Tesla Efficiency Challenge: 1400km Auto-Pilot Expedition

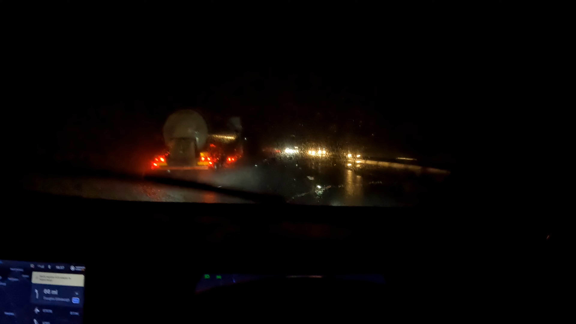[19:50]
And as you can see, it is really pouring down with rain. It's four, no, it's not. It's six degrees Celsius. Now, this is the highest temperature it's actually been, but it's pouring down with rain, and it is driving rain. But we are managing to stick to 70 miles an hour on the motorway.